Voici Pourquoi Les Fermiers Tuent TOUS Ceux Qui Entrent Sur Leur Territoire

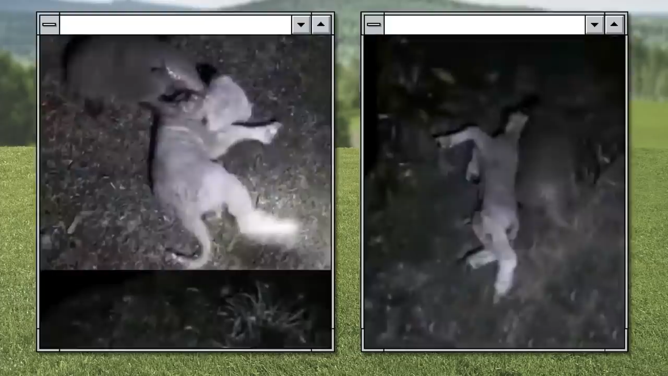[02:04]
puis l'attrapant par l'oreille et essayant de le traîner au loin. Personne ne sait ce qui se serait passé ensuite si l'éleveur n'était pas intervenu.